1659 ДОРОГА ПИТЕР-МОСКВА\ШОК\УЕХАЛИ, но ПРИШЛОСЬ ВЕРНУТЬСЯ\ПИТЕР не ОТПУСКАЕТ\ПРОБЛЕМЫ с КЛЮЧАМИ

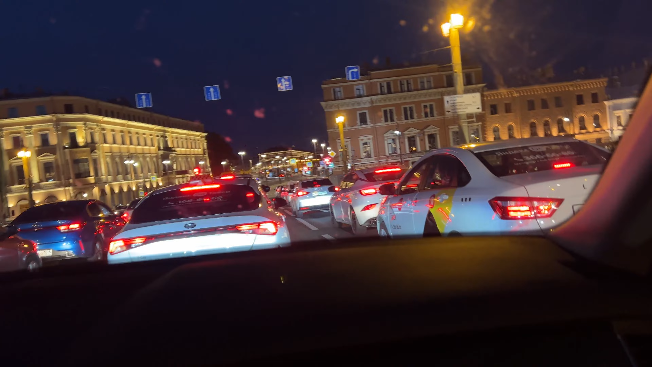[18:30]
Мы этот мост, когда приезжали, еще буквально 2-3 минуты, и вон там стояли полицейские. Дай, покажи, какие красивые вот эти вот перила моста. Видно? Да. И подсвечиваются.